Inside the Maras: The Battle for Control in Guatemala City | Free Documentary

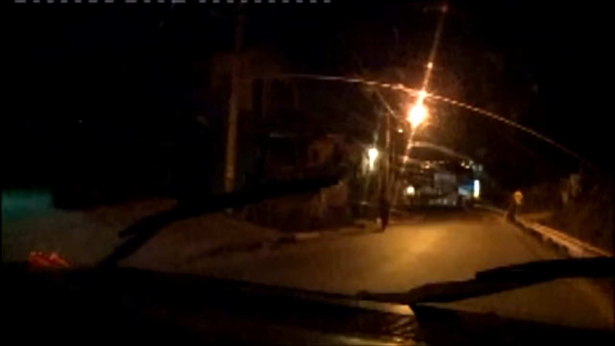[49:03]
He takes us into Zone 18, the most dangerous area of the capital.